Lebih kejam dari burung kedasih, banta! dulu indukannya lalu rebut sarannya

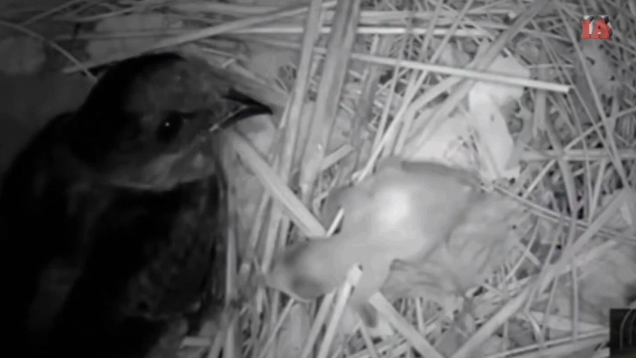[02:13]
membunuhnya dan tentu saja akan terjadi pertarungan yang cukup sengit antara burung tersebut dan burung yang lain